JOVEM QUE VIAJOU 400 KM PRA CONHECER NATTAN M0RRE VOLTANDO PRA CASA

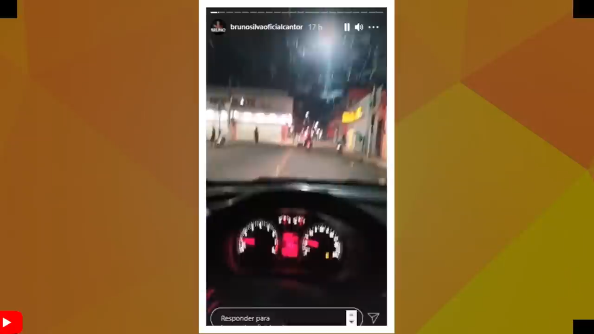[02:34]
Alô, meu Coroatá, passando aqui agora, Coroatá, destina a Vitorino Freire.